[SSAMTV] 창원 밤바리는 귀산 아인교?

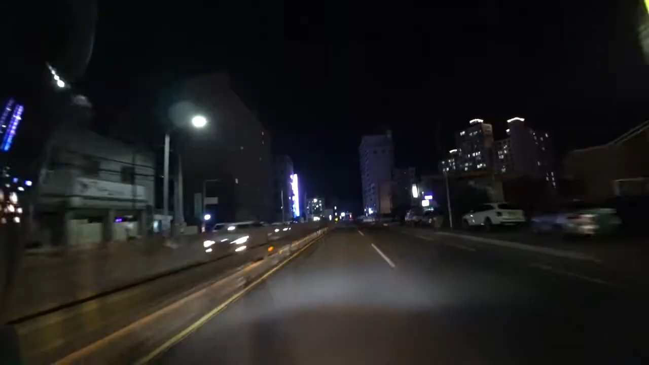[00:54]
자, 오늘의 사진 촬영 목적지는 귀산이 되겠습니다.
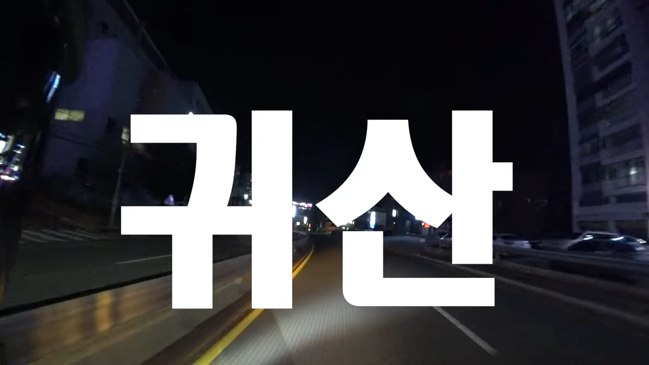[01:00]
그리고 오랜만에 카메라를 만져보는 거라 조금 어색할 수도 있을 것 같아요. 그래도 괜찮은 사진을 건져왔으면 좋겠습니다. 자, 오늘 제가 준비한 렌즈는 50mm f1.4 꽤 굉장히
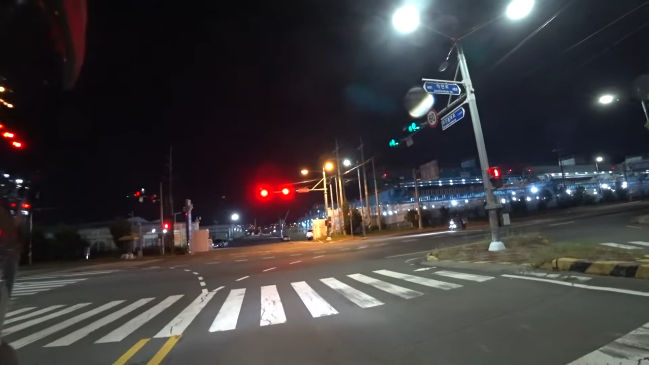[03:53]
귀산에 도착했습니다. 생각보다 짧죠? 지금 앞에 보이는 부두는 마산 제5 부두가 되겠습니다. 한 번씩 이 길로 기차가 지나가는 거 보면 아, 이쁘죠? 가자. 자, 오늘의 귀산에는 바이크가 꽤 많을 것으로 예상이 됩니다.
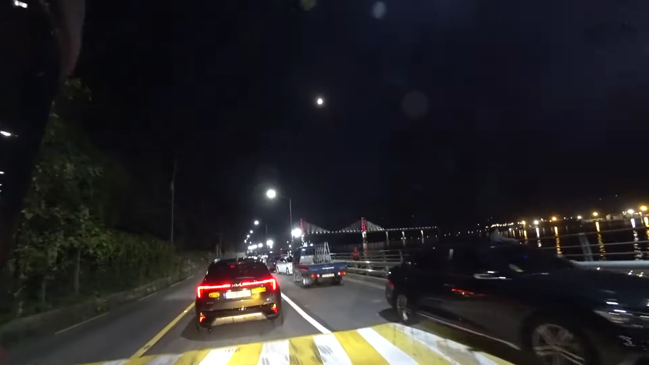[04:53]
마창대교가 빛나고 있네요. 역시 이 선선한 가을이 되니까
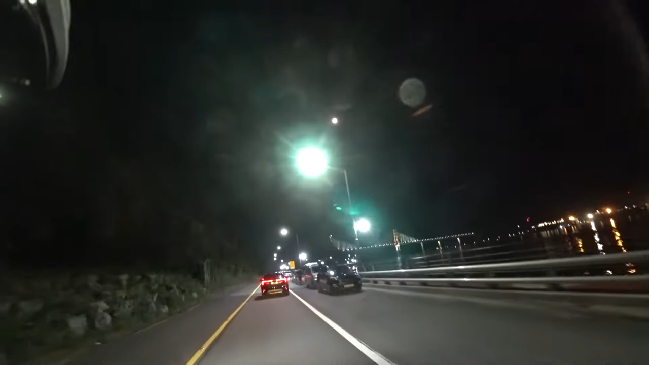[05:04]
역시나 이렇게 밖에서 캠핑을 즐기시는 분들과 낚시를 즐기시는 분들이 계십니다. 분명히 여기에 캠핑하고 낚시 하지 말라 했는데 참 지독실이 많아 넣습니다. 그 뭐 그렇다고요. 그냥 목격지로 빨리 가보겠습니다.